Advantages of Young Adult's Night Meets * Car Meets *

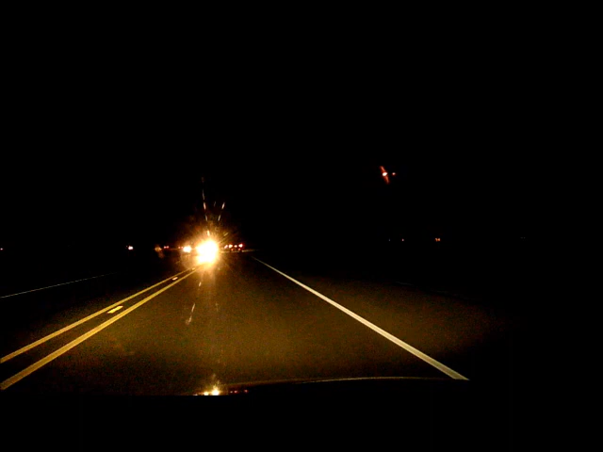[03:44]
I really enjoy going to these night meets. It is a challenge for me because I do have a little bit of night blindness, and oncoming cars, their headlights, really hurt my eyes. Since I drive Corvettes, I worry about hitting animals because we have hit deers, raccoons, or possums at night, and they can really be expensive.